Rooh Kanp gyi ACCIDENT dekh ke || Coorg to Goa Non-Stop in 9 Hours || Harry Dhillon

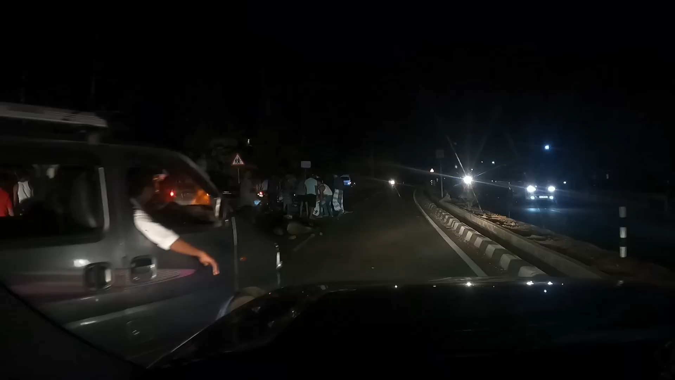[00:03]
ये देखो बुरा हाल हो गया, बुरा हाल हुआ है यहाँ पे, अभी बहुत तगड़ा एक्सीडेंट हुआ है। तो हमने ऑर्डर कर दिया है, भीड़ बहुत है यहाँ पे, आवाज ही नहीं आ रही है।
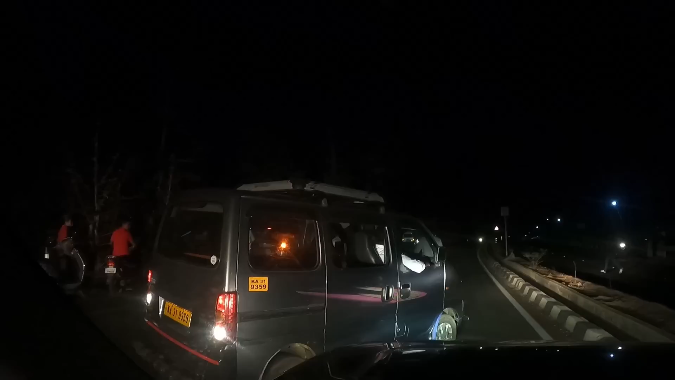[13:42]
बाइक का गाय पड़ी आगे और बंदा वो खून खून पड़ा है उधर। हाँ। और गाय पड़ी है, गाय और बाइक टकराई है तकड़ी होके।